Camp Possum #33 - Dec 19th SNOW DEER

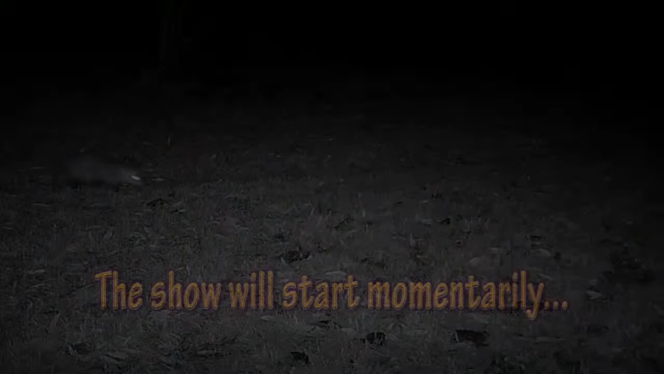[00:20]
Oh, yeah, there's the little possum. There's a little possum. Here, I can watch it go across the screen. That wasn't very good. I hope it improves. They can hear us. They can hear us. They can hear that. Yay! They can see you now, dude. Good morning, Jim.